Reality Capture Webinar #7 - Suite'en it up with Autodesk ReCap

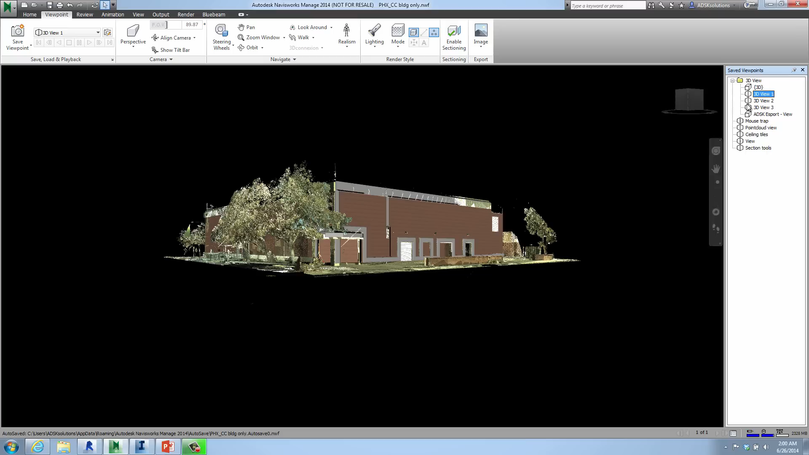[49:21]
If you haven't used Navisworks, it's an incredible program. It's a little bit different than maybe AutoCAD or Revit that we're used to using. But if you spend a little bit of time in it, it's very easy to work with and to utilize workflows. In this case, I'm working on a 3D view and we're literally inside the building. And if you look closely, you can see the Revit model is drawn so tightly around here, you know, accurately detailed like we talked about earlier.
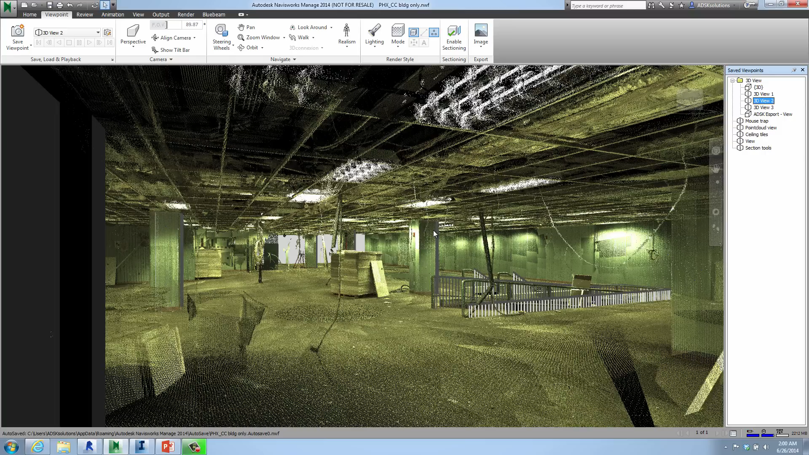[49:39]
So you can only see small parts of it. You can see the railing, right? So literally the Revit model is drawn directly on top of this. We have all the lighting, the HVAC, the MEP, as you saw earlier.
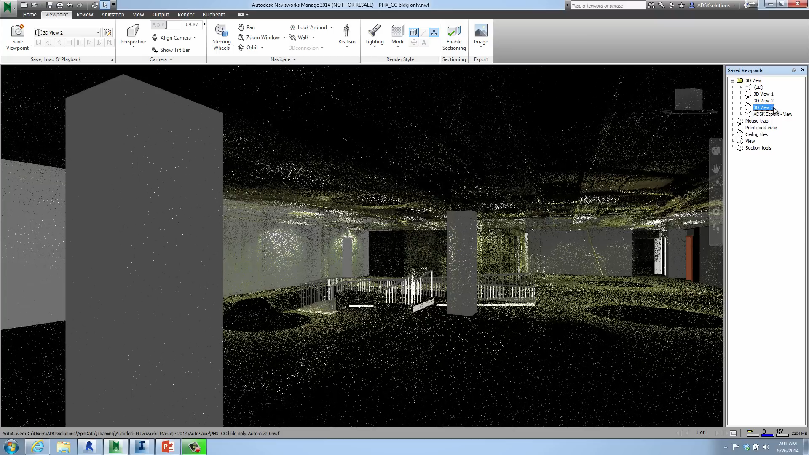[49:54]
Take a look at a couple other views here. You'll see some of the doors in the background as well.
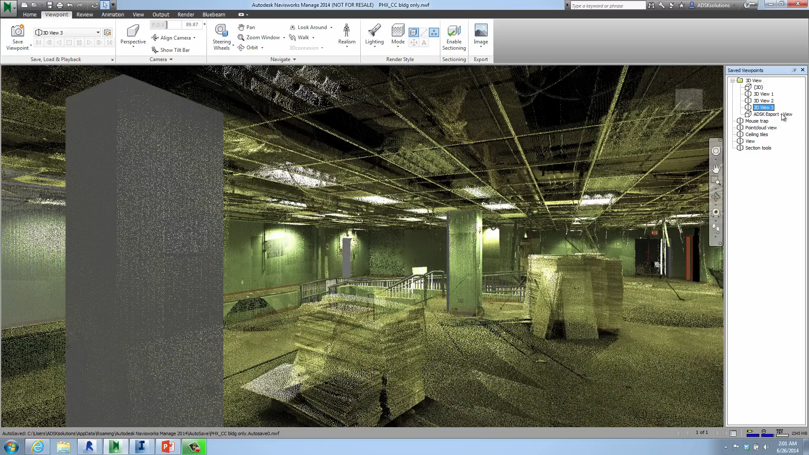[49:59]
I call this my mousetrap view.
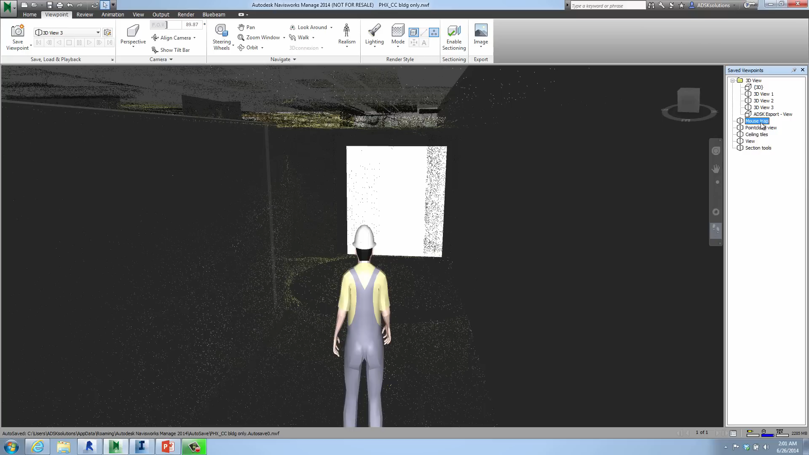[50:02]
As anybody knows, you can actually do walkthroughs inside of Navisworks, which is kind of neat. So literally you can give tours of the building and the site.
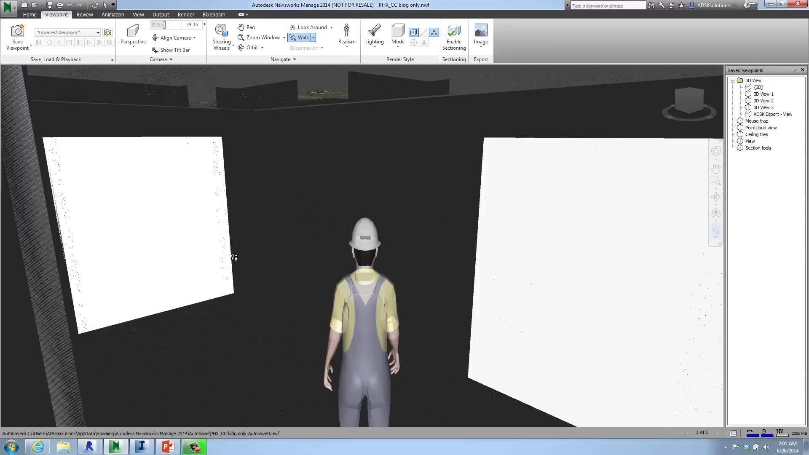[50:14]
And what I want to show here is you can actually see the Revit model brought in with the point cloud.
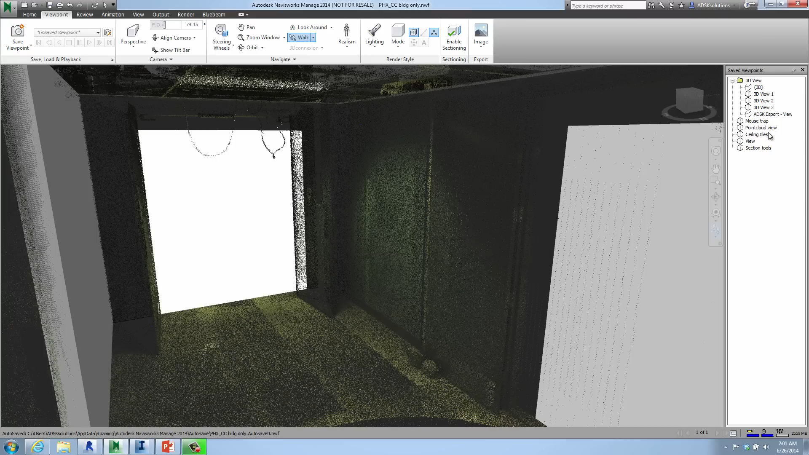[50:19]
I think this one shows it a little bit better.
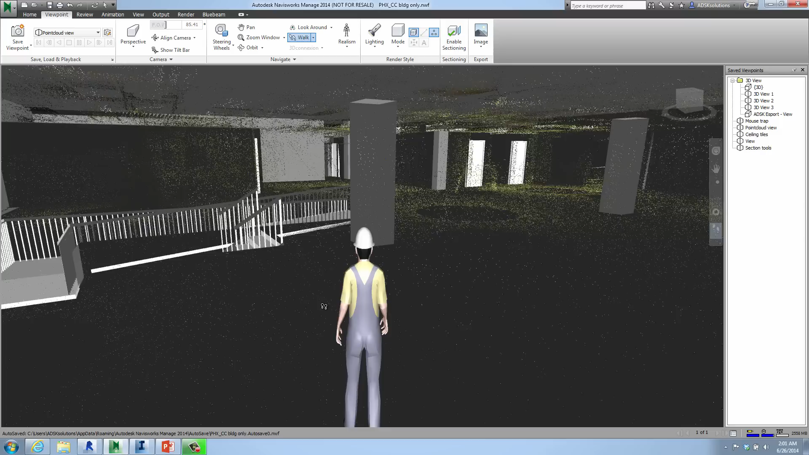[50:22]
And literally we are walking directly on top of this.
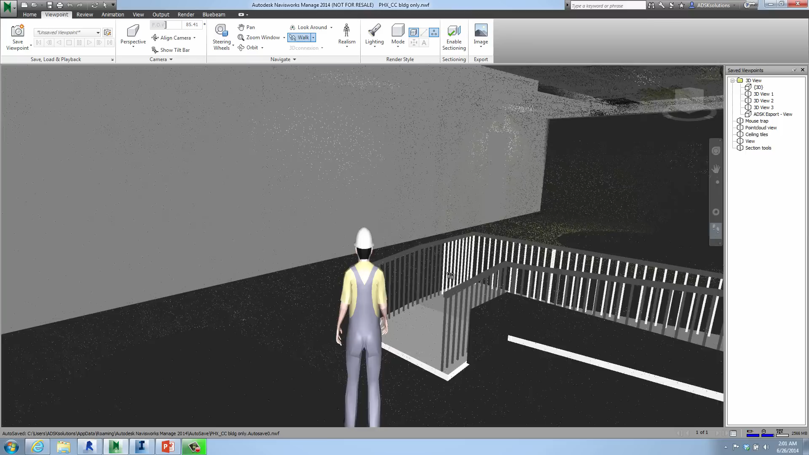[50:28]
You can change the avatar out to whatever we want to display.
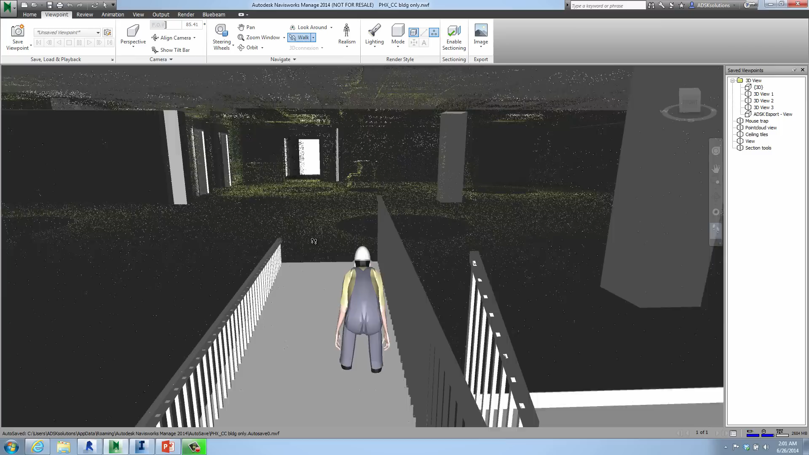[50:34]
You can see the ceiling information is showing up there as I go.
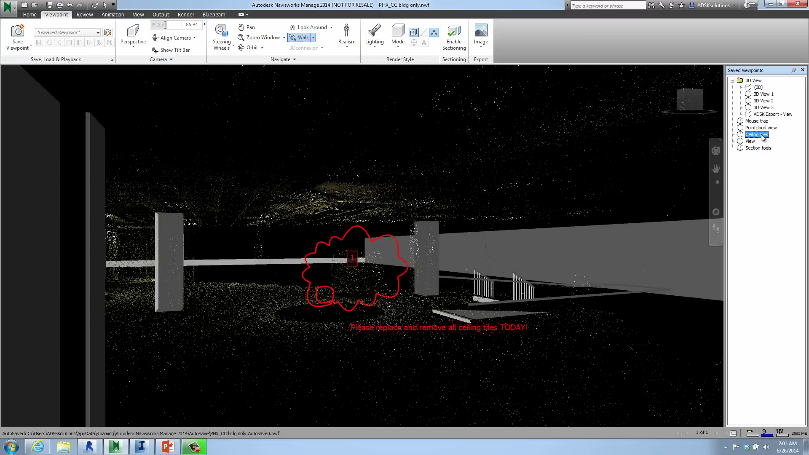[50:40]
This is an example. You know, we can go in here very quickly under review. We can add text. We can draw revision clouds. And we can even add tags that
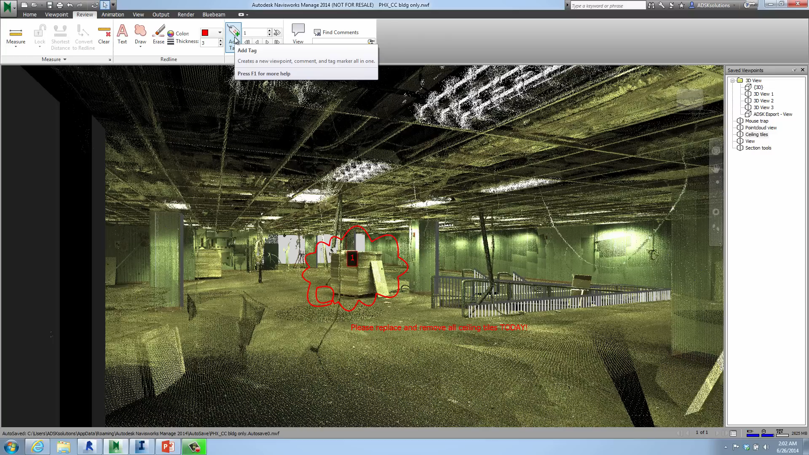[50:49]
link us to all sorts of information that's available as part of that calibration. Collaboration as well. So we can save these views, share these out to everybody amongst the project team as well.
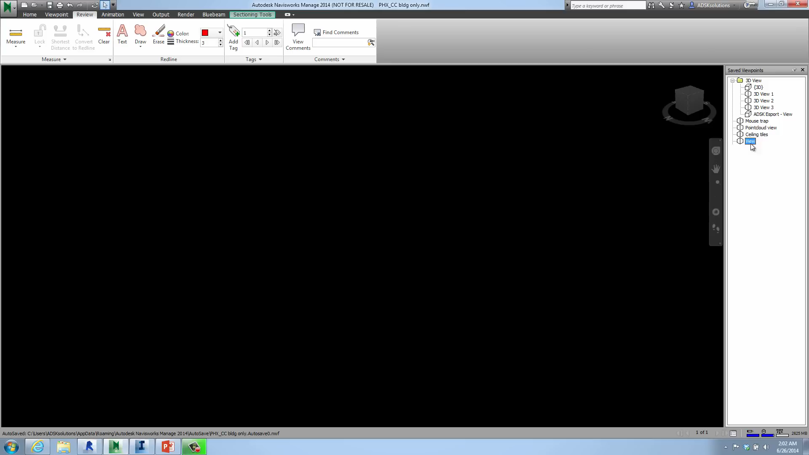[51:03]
One of the other ones I really like about Navisworks is being able to share the information or check the model against the point cloud.
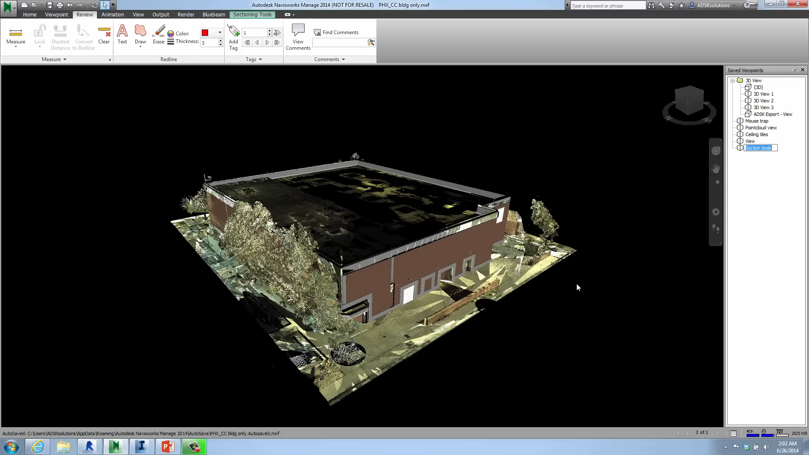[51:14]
Again, you can see how quickly it loads as I review the data if we want to pan and zoom.
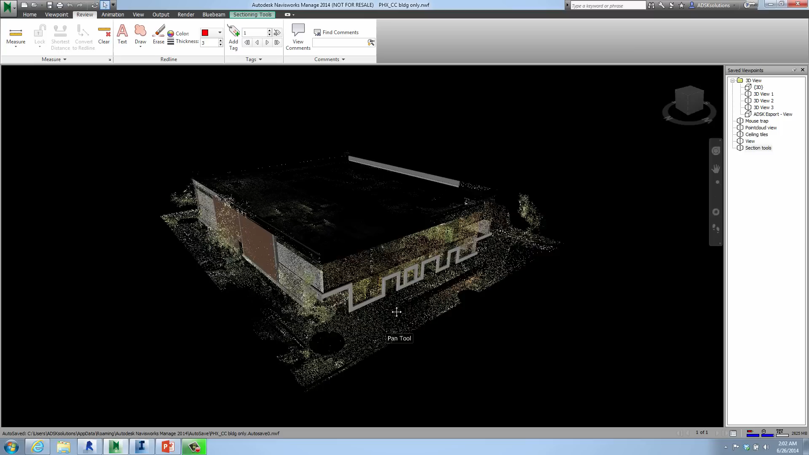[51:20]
The data just looks incredible in here. You know, this is over a webinar, right, as we're looking at this information. So let's take a look at sectioning tools. Let's go back in here and turn on plane six.
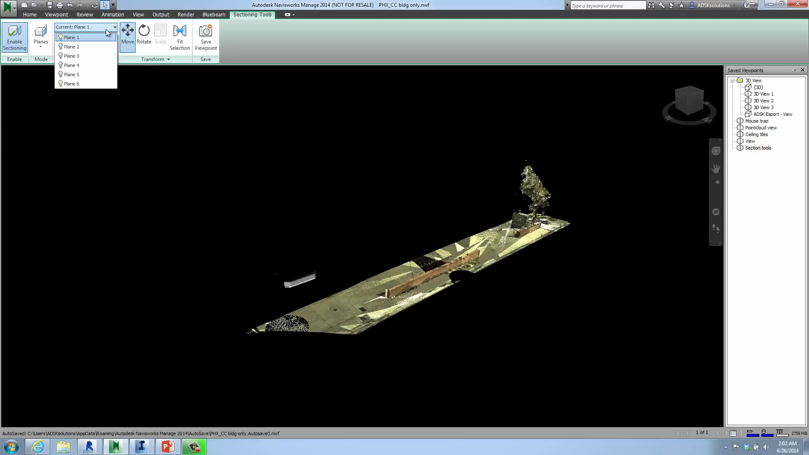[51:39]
Whoops, let's change plane six hopefully to a top view.
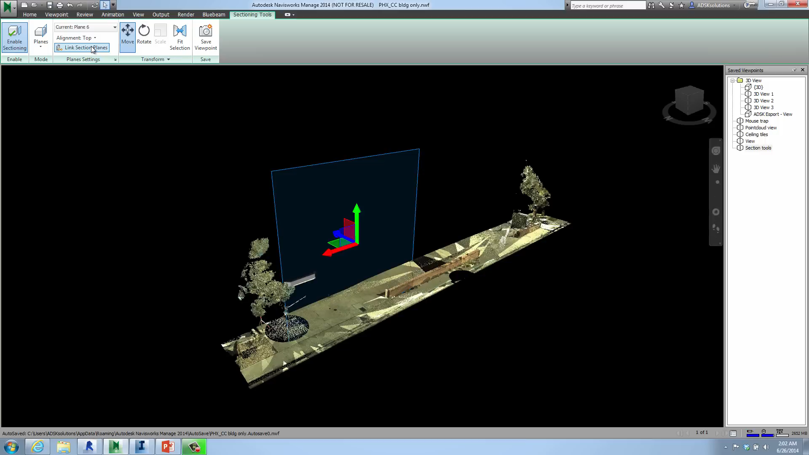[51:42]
There we go. And look how seamless that we can review this data using sectioning inside Navisworks. So we can look at the structural steel if it's modeled in here. We can look at the MEP, you know, the lights, the columns, whatever information that was derived.
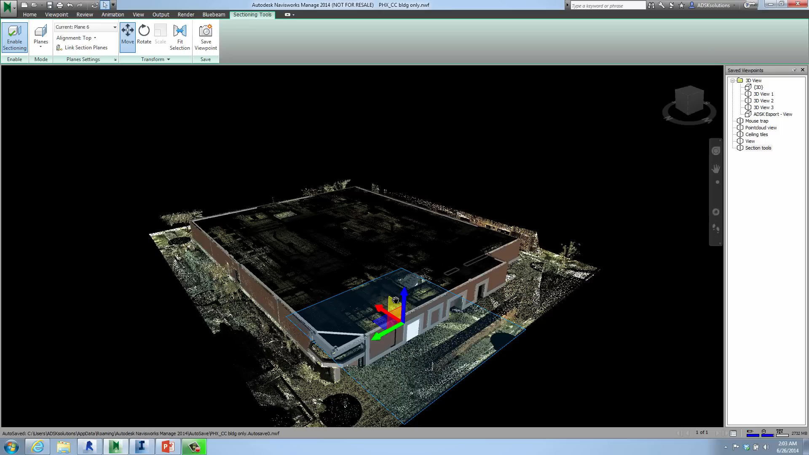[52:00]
So if you look real close, you can see the Revit model actually has the lights in here. Very, very simple way to compare your data.
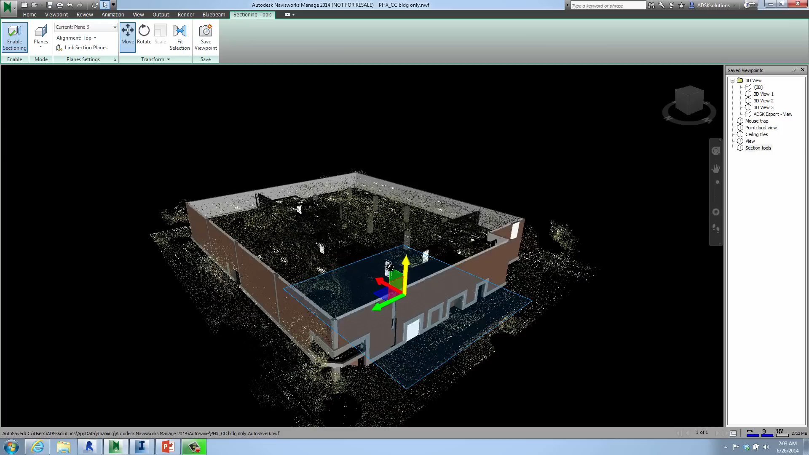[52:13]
We can link the section so we can go to, you know, one foot or two foot data in here.
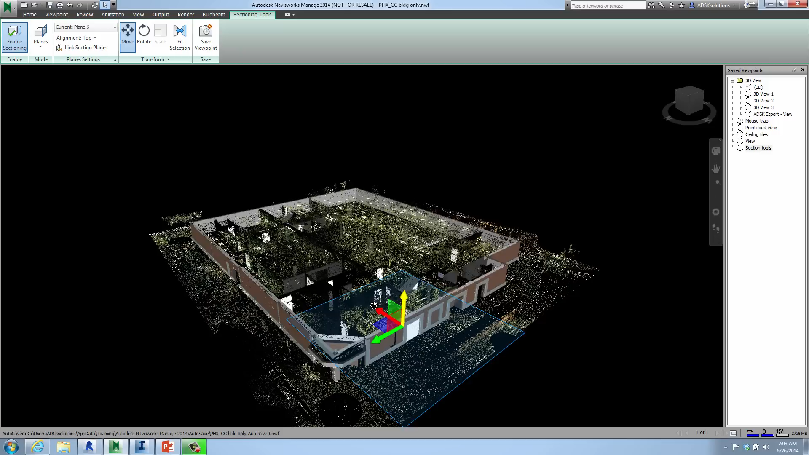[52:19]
We can again go left and right as well. And see the lights. We actually have, you know, all the plumbing, even the sprinkler systems,
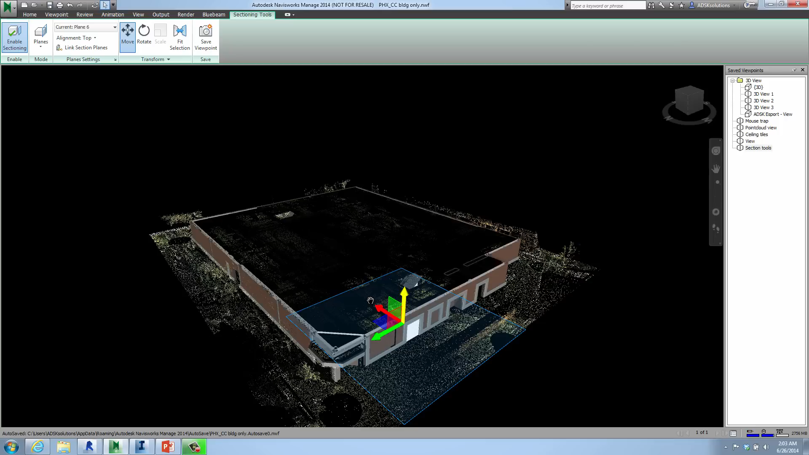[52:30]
everything is defined in here, even the ceiling grids, which is kind of cool. So again, Navisworks is a great tool and part of the suite that I encourage everybody to use. The clash detection, narrowing down the data is very important and this is a great tool to quickly look at all that. So I can spend all day just on Navisworks, all day on Revit, all day on each of these topics.
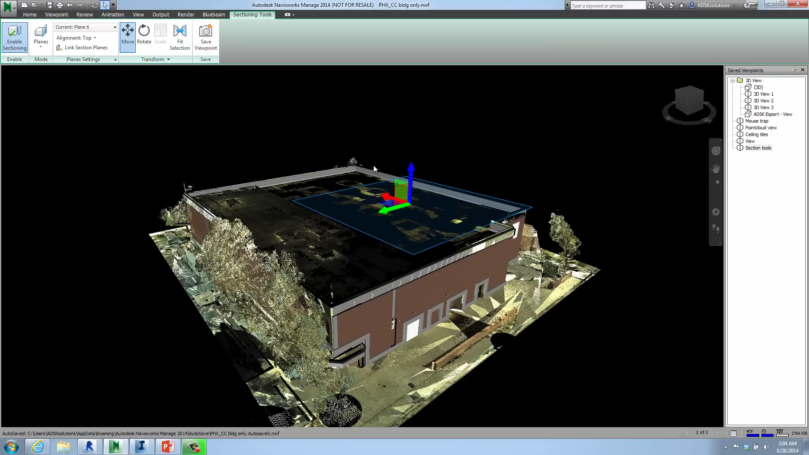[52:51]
But I just want to give everybody a great chance to view the information. One of the tips I'll give you also in Navisworks is you open it up, you append your information. Make sure you go to options, locate the recap information here,
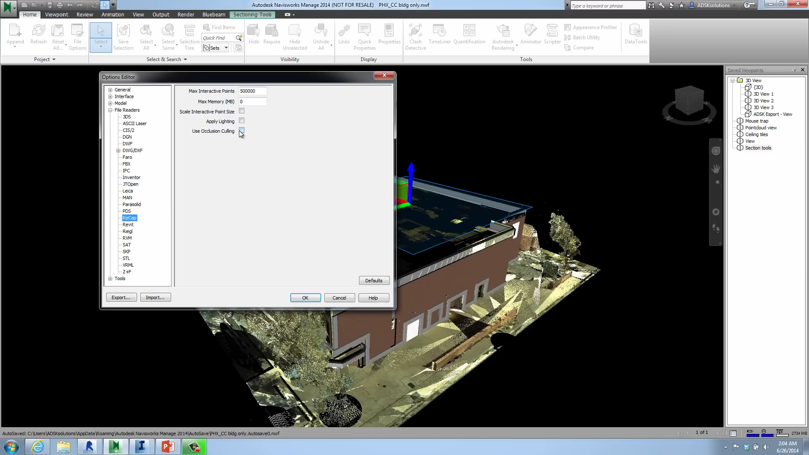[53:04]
and you can turn off some of these tools.
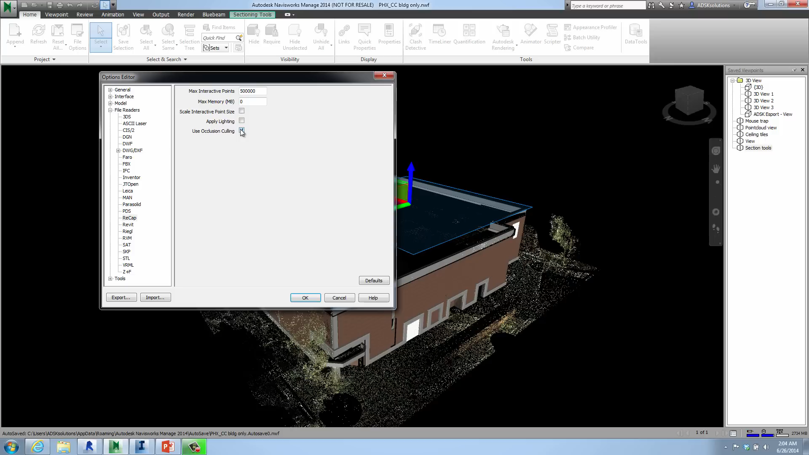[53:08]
One of them is using the collision curling here. So what this is going to do is when you pan or zoom, the point cloud looks visually much better than it would otherwise. And also scaling the point clouds so the point clouds don't get great big rectangles or squares for you.